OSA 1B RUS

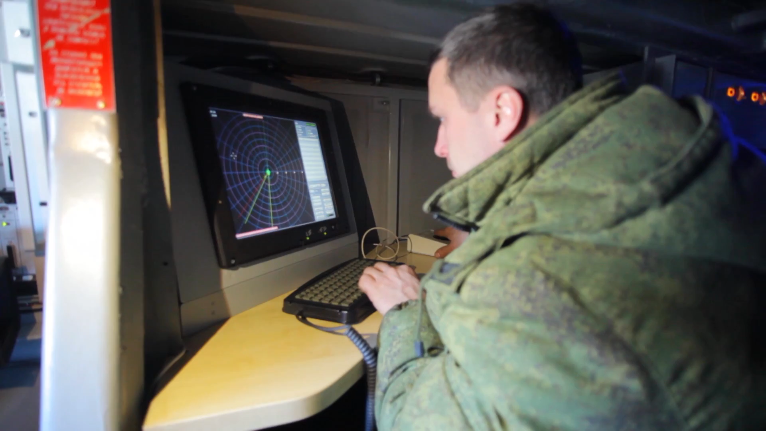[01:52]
Оно позволяет оценивать радиолокационную обстановку и параметры движения целей,
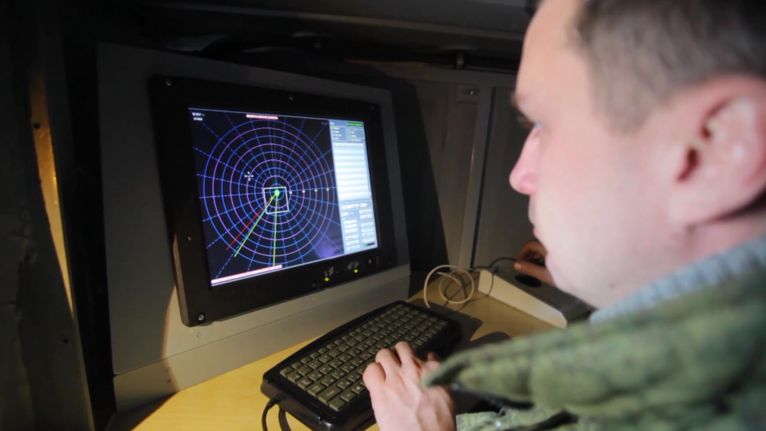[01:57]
а также осуществлять выдачу цели указания оператору поиска.
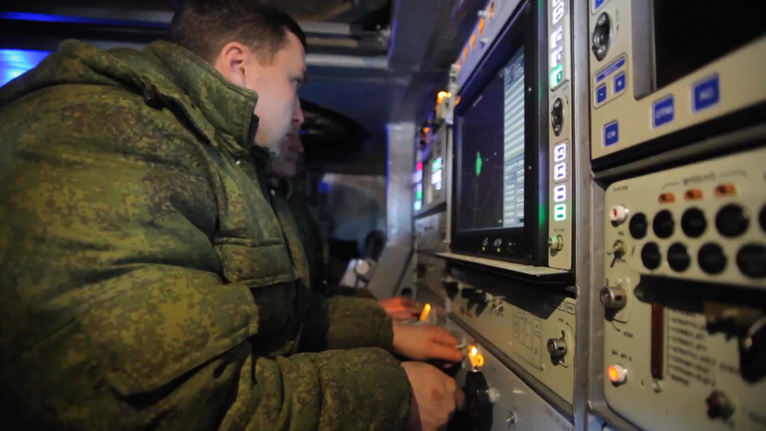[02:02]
Модернизация увеличивает срок службы изделия, снижает затраты на эксплуатацию,